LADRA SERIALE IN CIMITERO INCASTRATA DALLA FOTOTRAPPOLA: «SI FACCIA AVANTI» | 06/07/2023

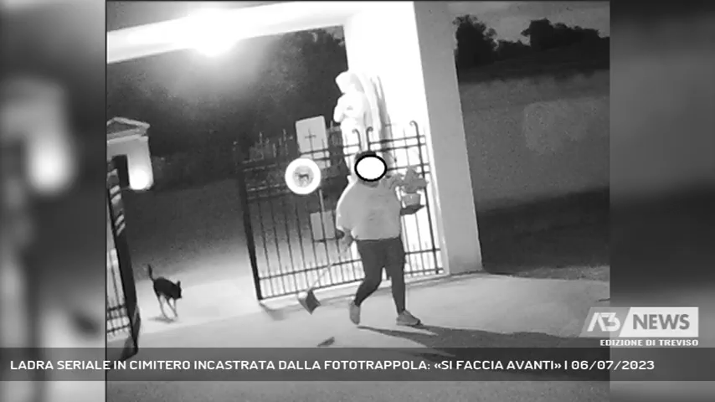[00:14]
Grazie a questo abbiamo individuato la persona che faceva questi gesti ignobili, se non infami. Potrebbe avere le ore contate questa signora che da tempo agiva indisturbata al cimitero di Covolo di Pederoba, asportando vasi e fiori,